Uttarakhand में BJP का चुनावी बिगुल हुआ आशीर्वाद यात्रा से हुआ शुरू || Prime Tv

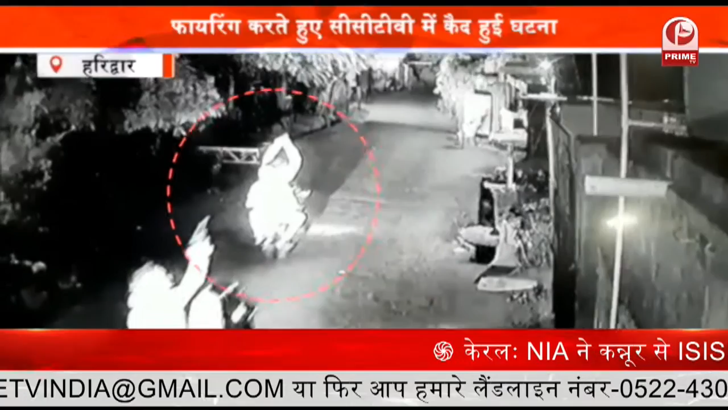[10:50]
कैमरे में कैद हो गई फाइरिंग करने की इस घटना को लेकर ग्रामीडों ने पोलिस को पुरे मामले की जो अनकारी दी पुलिस ने मामले में अग्यात युवको के किलाफ मामला दर्च कर युवको की तलाश शिरू कर दी है